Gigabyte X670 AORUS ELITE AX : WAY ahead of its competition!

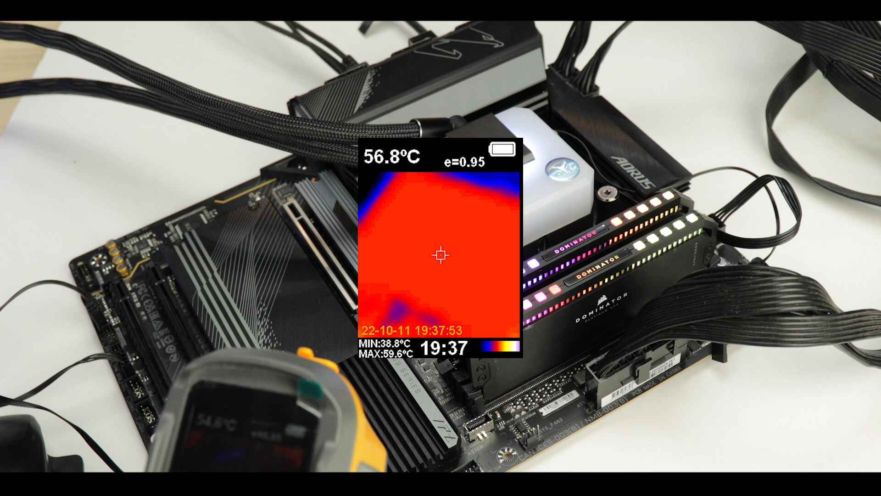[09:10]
On screen: spot 56.8°C, max 59.6°C, min 38.8°C
average in my opinion some improvements might be required on that side of the board in the variants to come